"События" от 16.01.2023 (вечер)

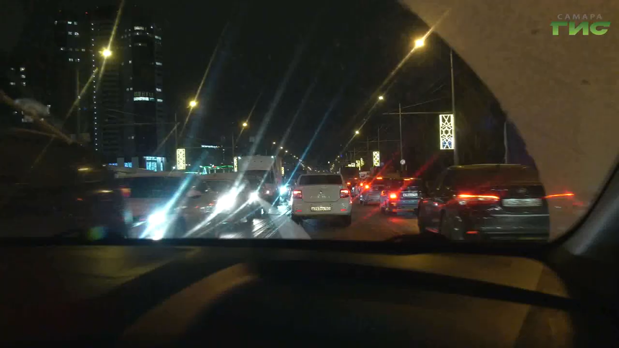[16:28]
В таком случае транспортное средство становится препятствием для других участников дорожного движения.